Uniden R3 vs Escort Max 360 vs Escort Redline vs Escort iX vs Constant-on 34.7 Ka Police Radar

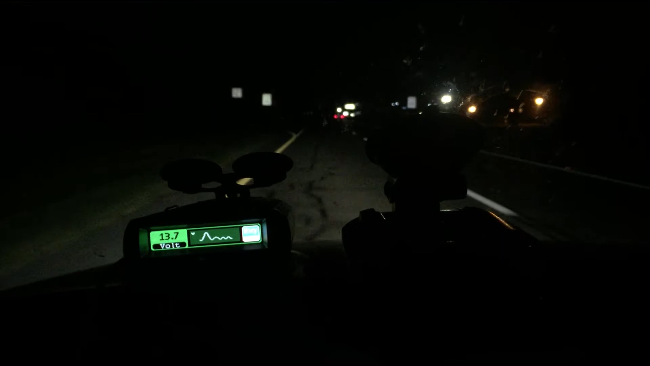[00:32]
and I have to keep going farther and farther away to loop around to get beyond the sensitivity of this Uniden R3, which is, it's just absolutely mind-blowing. So we're at 38.7. We started at about 38.5 on the tripometer. There we go. We're at
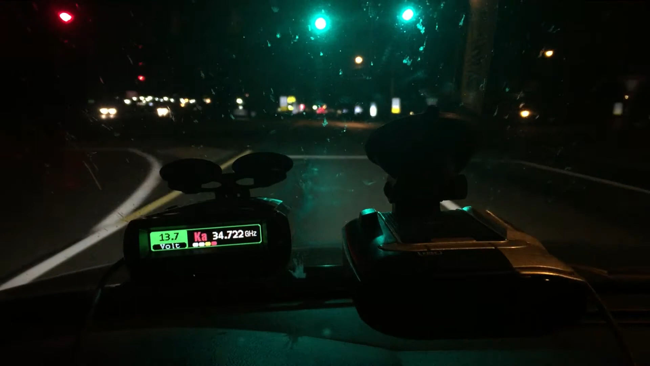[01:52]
33.9.5. Speed limit's dropping to 45.
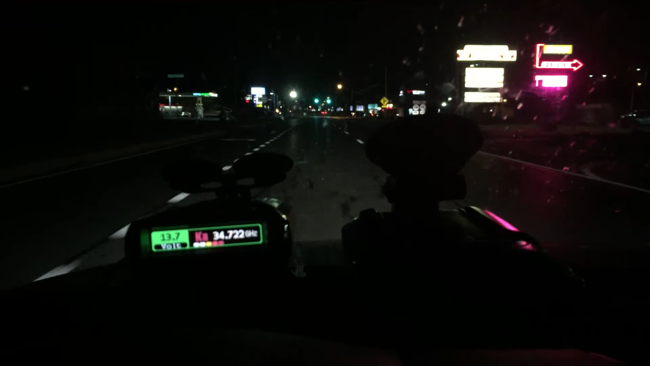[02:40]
K-band. 340.3, and it's showing that it's also still detecting that KA. There it is. K-band. Now we're picking the 35.490 up. That's the other guy. So, okay.
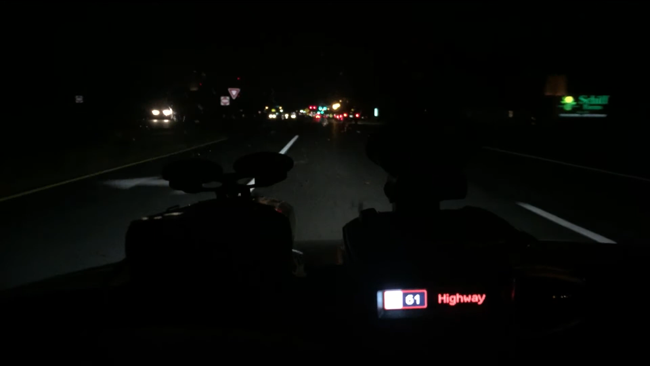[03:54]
We go 34.721. We're at 343.3. It's the same frequency, 34.721. The R3 was 34.722.
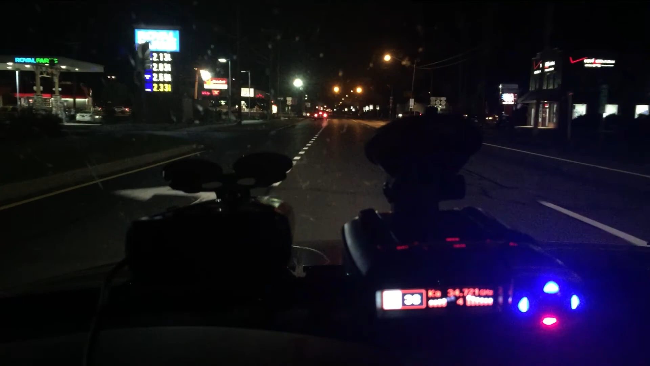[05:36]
in this area. Okay, now we're driving with a segmented red line.
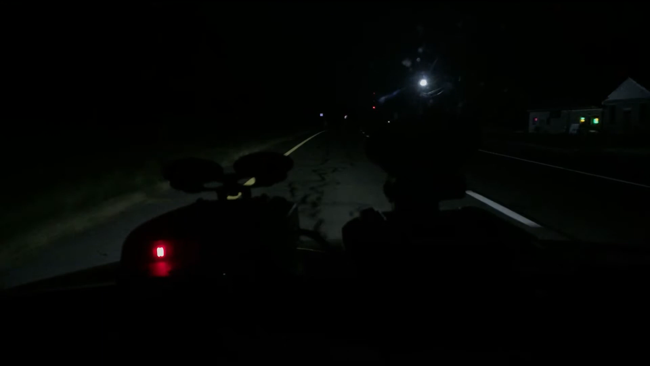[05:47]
Nothing else is running. We're going to be making an approach back to this 34/7 source. We've run the Uniden R3. Here we go at 346.2. Tripometer reading. Got a whiff of it. Let go of it.
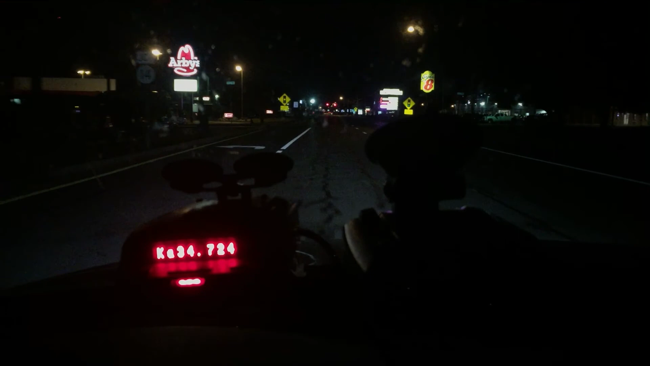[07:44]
There he is. He's been sitting there the whole time. 347.6. I didn't even see him. Been going up and down this road, and there he is on the left side, just running constant on.
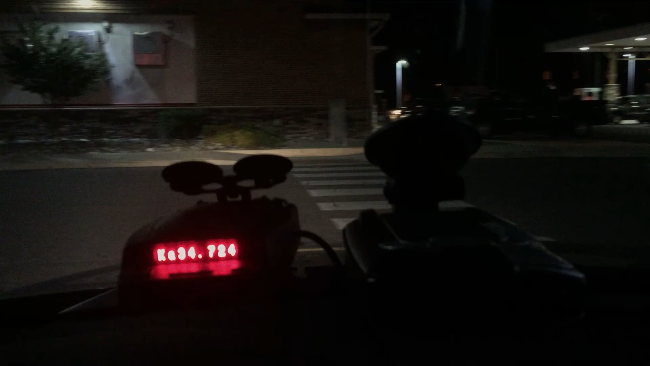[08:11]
Lethal. Absolutely brutally lethal. Been through here with the detector three different runs. So there you go.
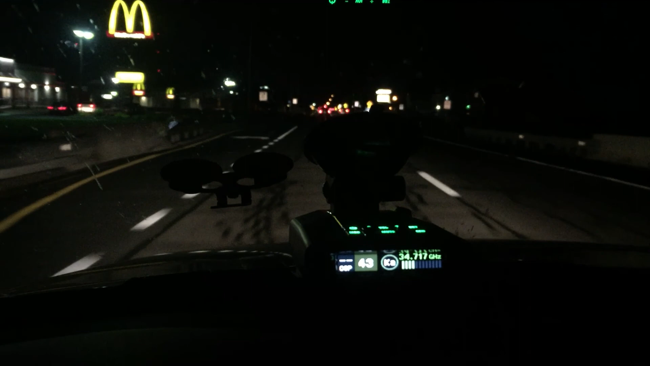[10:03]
Speed goes from 55 to 45 to 35. I think he just pulled out and he nailed somebody. With that group of cars that went ahead of me.